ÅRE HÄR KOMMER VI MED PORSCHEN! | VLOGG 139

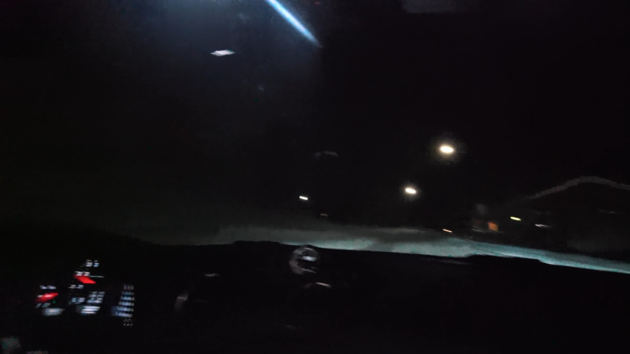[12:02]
Vi börjar en sakta stegring upp här mot hotell Fjällgården där vi ska bo.